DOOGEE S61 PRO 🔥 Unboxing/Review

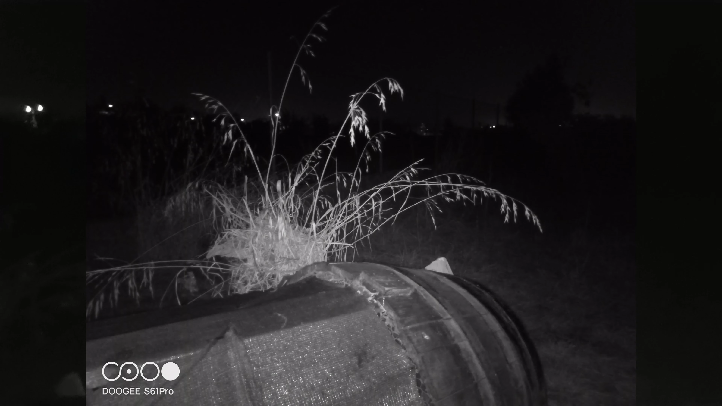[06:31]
Temos aqui na parte traseira do smartphone um super amplo flash, aqui em forma de LED, e vocês vejam a capacidade e a luminosidade que este flash tem.